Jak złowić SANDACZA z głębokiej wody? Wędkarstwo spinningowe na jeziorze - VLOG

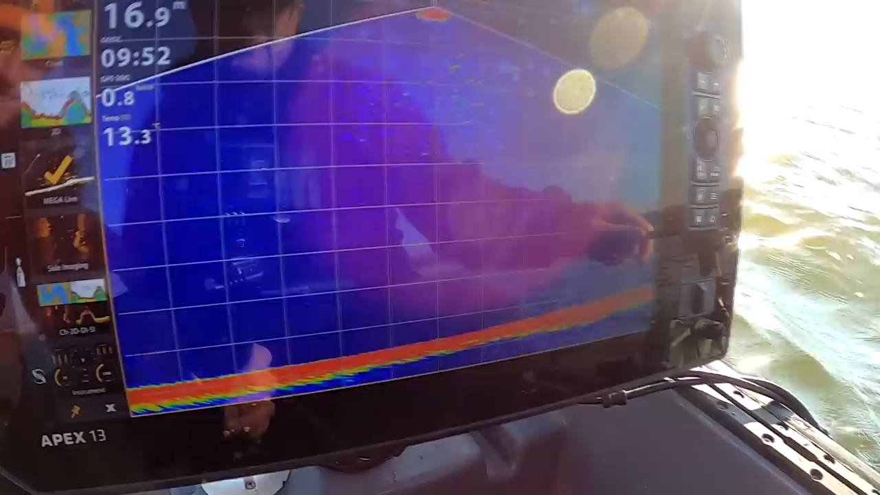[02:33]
Gdzieś tam się pierwsze pokazały, tak, nie? Pierwsze były, no.
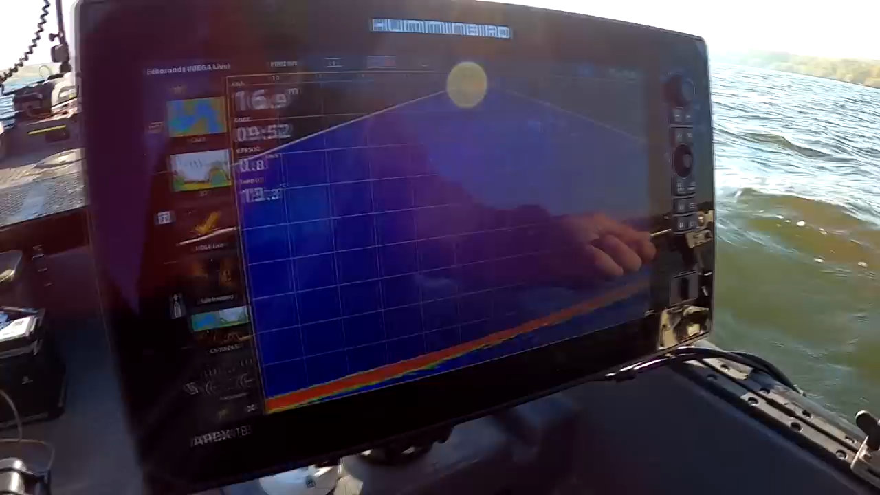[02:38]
O, przeszedł, patrzcie.
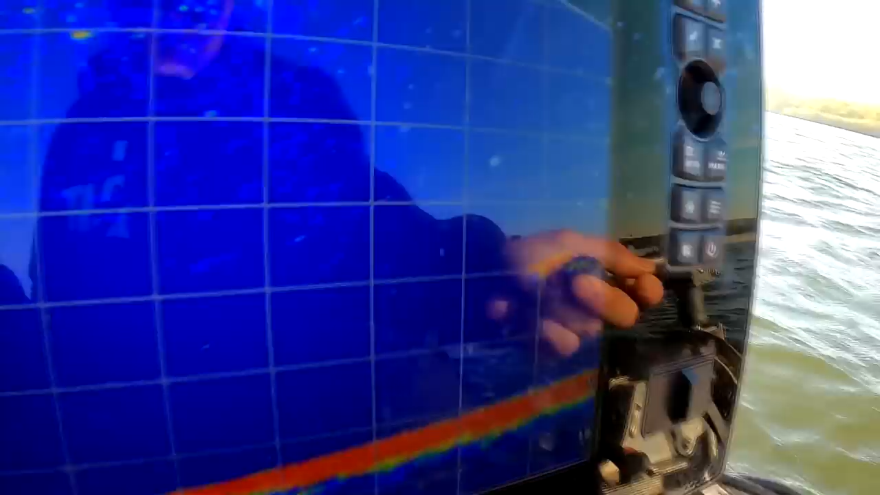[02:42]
Nie wiem, czy będzie widać. Zachodzono się i tak nie liczy, także. Zaraz Wam mniej więcej opowiem, jak wygląda nasze łowienie.
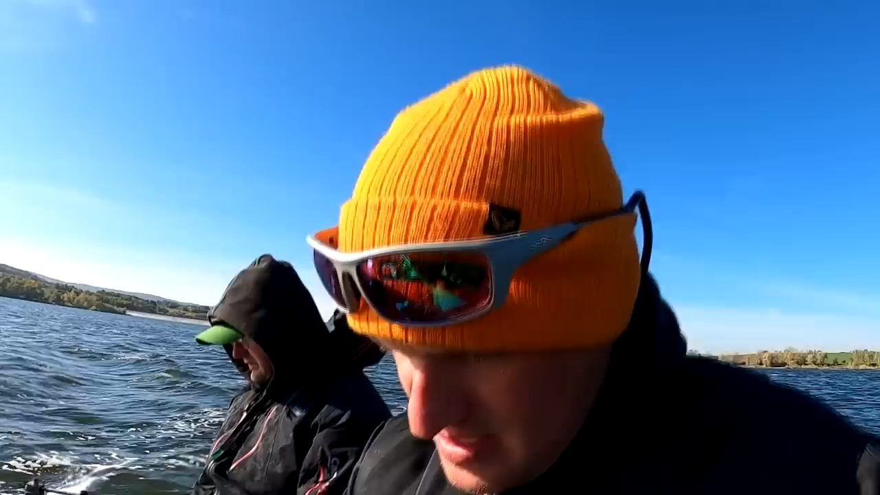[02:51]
Pływamy sobie z Łukaszem na dwa wędziska i szukamy na takiej głębokiej wodzie, jak tutaj.
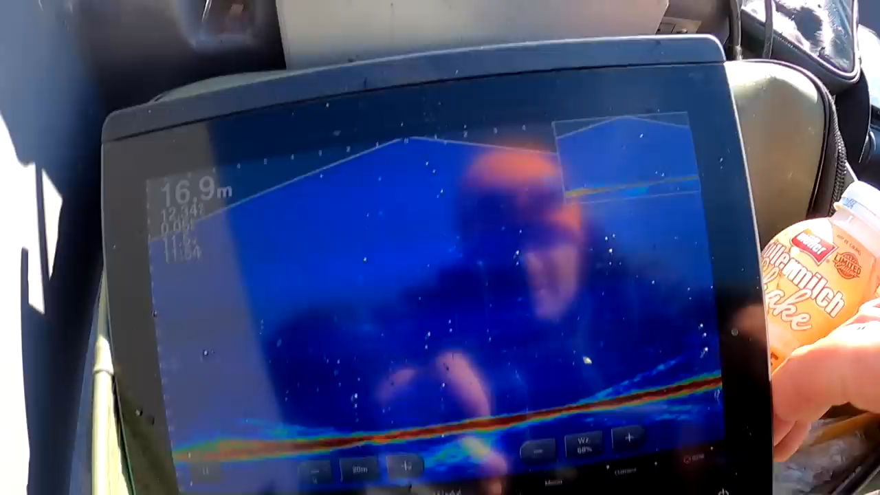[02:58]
On screen: depth 16.9 m
Czekajcie, ja postaram się rozjaśnić, żeby nie byście nie mieli tych... O!
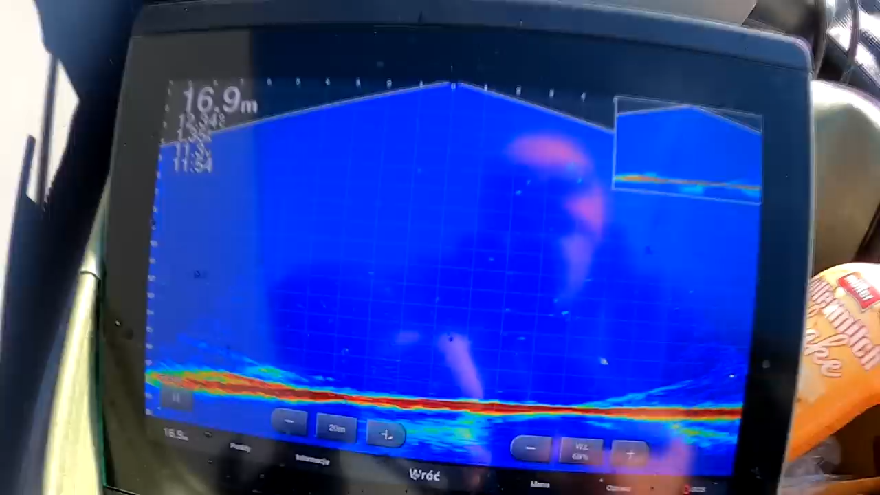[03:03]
On screen: depth 16.9 m
Widzicie, jest 16-17 metrów głębokości i
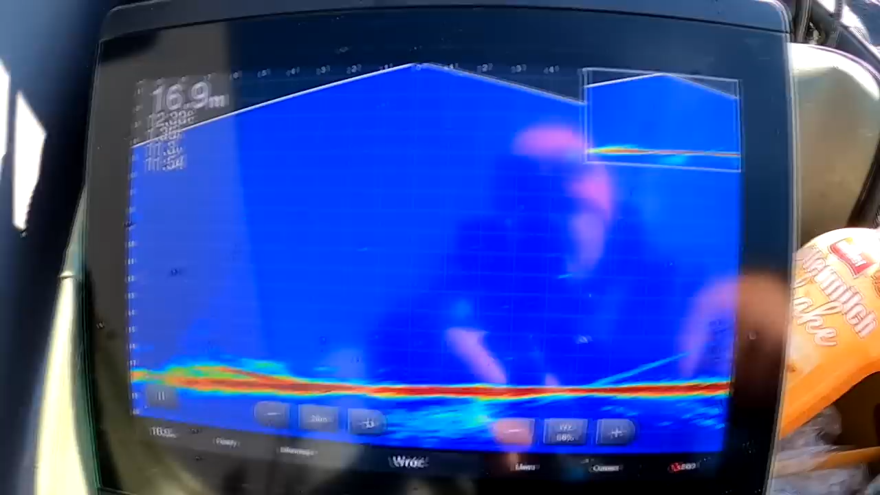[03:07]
On screen: depth 16.9 m
te sandacze pływają w toni. 10, 11, 12 metr, 7, 8, różnie.
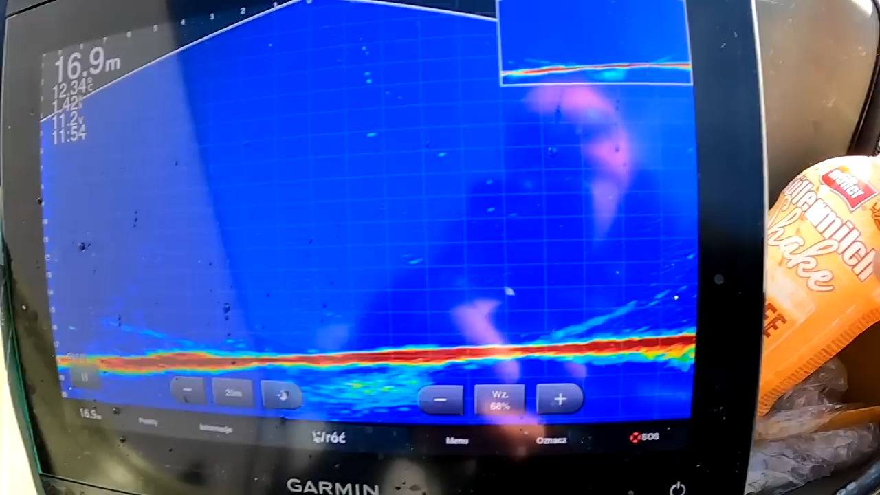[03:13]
On screen: depth 16.9 m
I to są pojedyncze ryby takie pelagiczne. Łukasz je napływa.
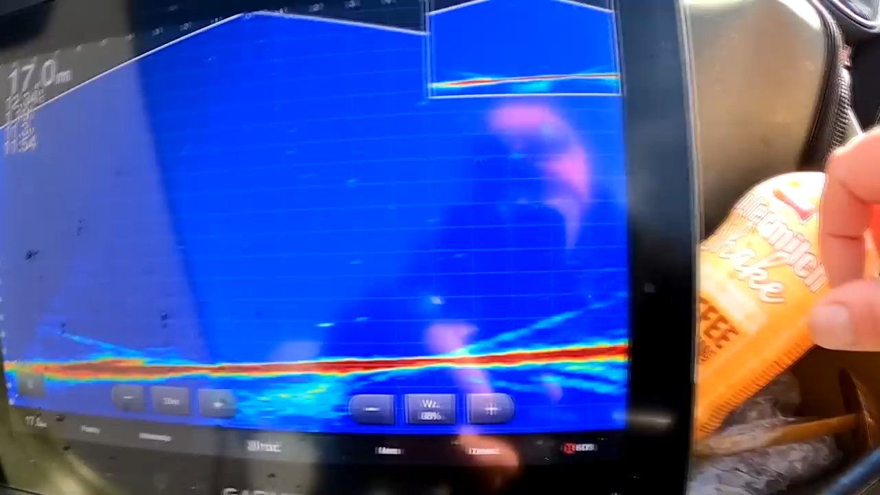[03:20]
No i jak odpowiednio napłynie, to podaje ze swojej strony, chyba że ryba pokazuje się z mojej strony, nie? Bo Łukasz ma po swojej stronie też echo i patrzy na tą stronę burty, nie? Chociaż w zasadzie na każdą, bo przekręca sobie
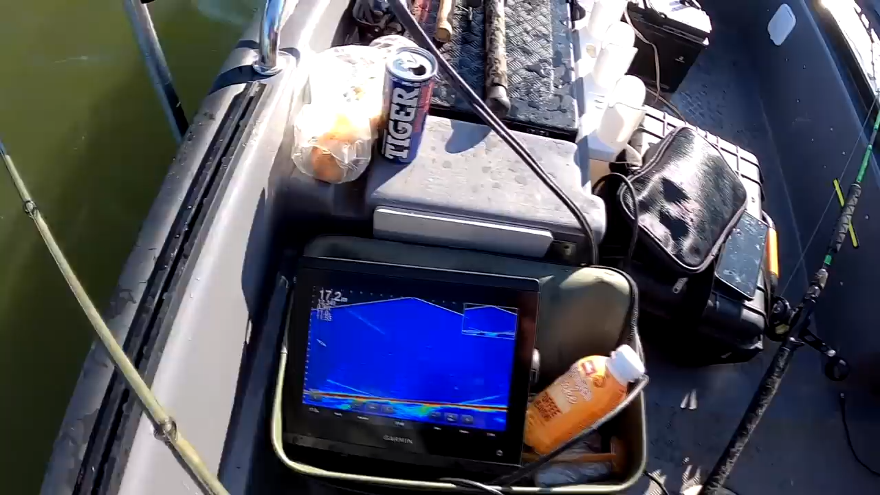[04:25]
Do przodu, ona jest ryba. Z przodu.
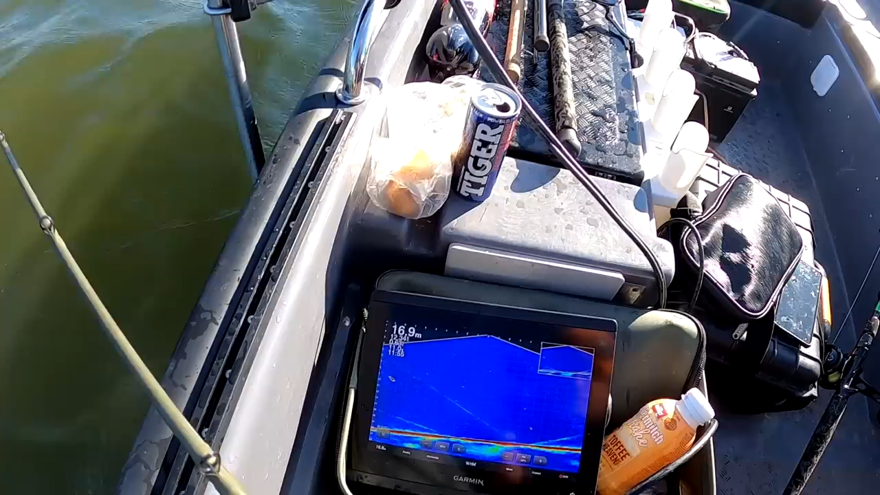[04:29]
Czekaj.
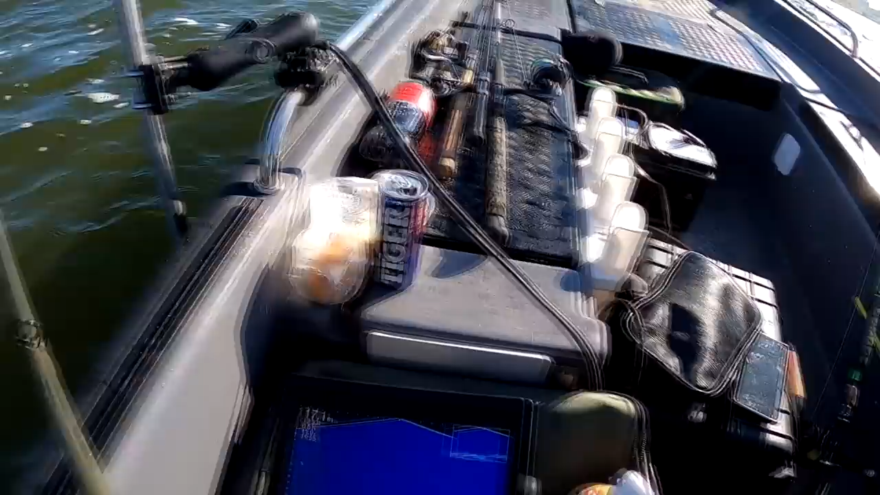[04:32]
Nie wiem, gdzie mam przynętę. Kurde, jest tak, wiesz, ta jaskółeczka jest taka malutka.
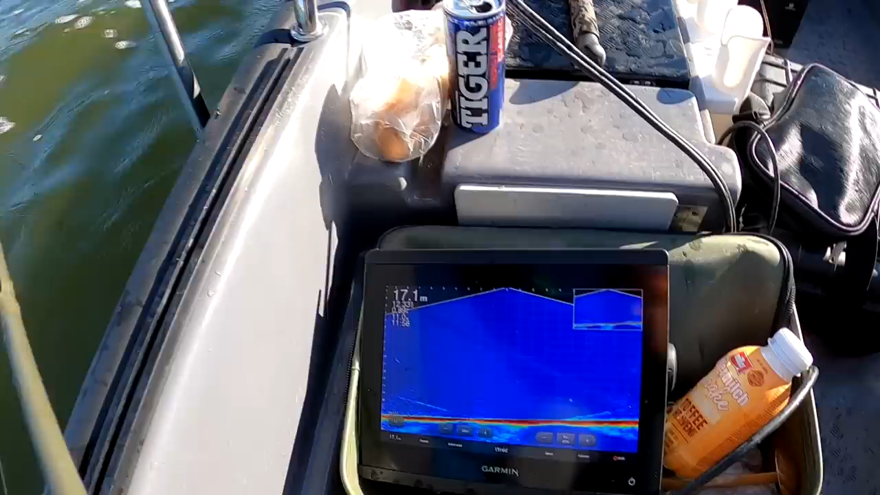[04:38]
On screen: depth 17.1 m
Widzę już przynętę. Ryba jest na 11 metrze, ale odpłynęła od nas. Tu jest ryba. Z przodu.
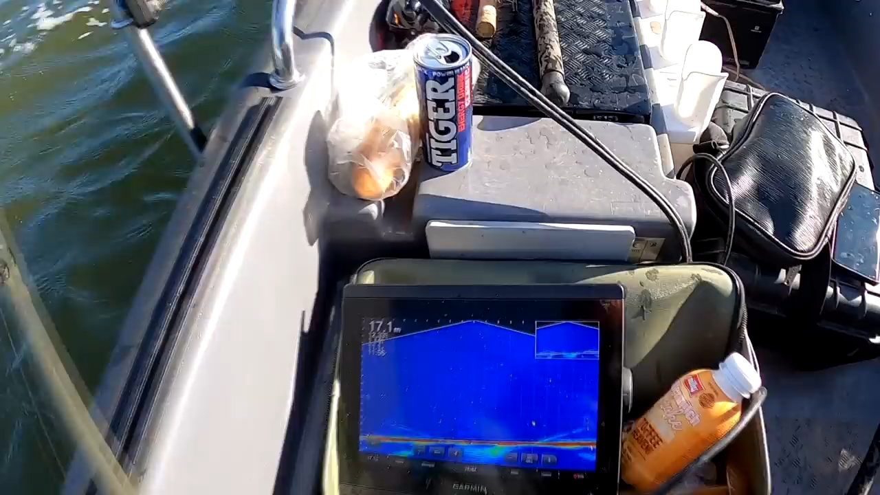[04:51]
No wiem, widzę, że jest ciężko. Zwolnij trochę, Łukasz. Zobaczymy, gdzie ten. Ja muszę pokręcić przetwornikiem.
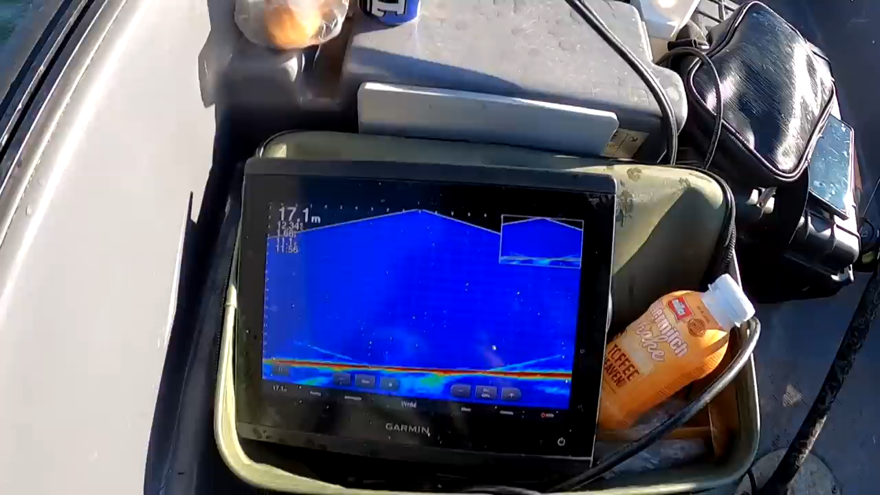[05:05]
On screen: depth 17.1 m
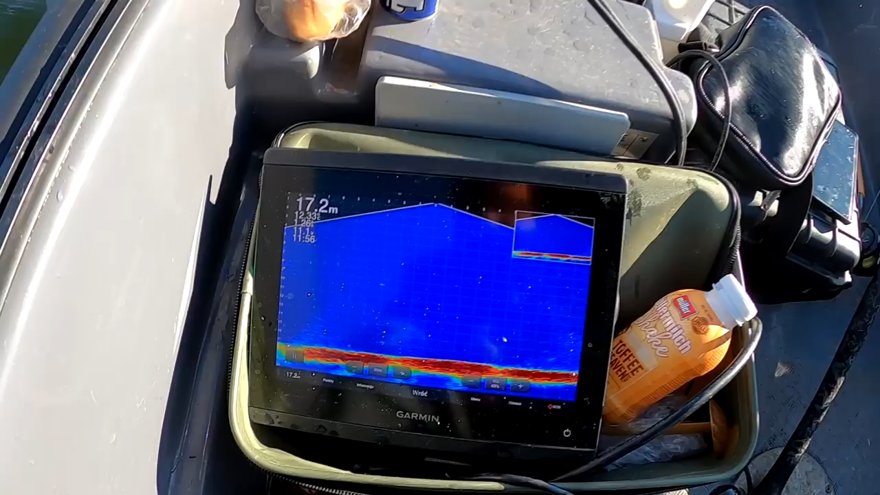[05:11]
On screen: depth 17.2 m
Moja przynęta, ta kropeczka malutka. Tutaj o.
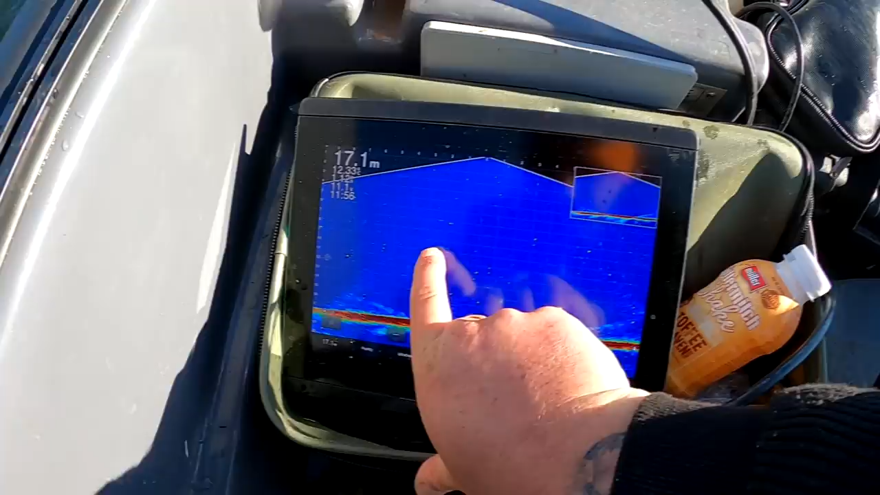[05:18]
On screen: depth 17.1 m
Ale sandal gdzieś zniknął. bentoniowy, także nie ma.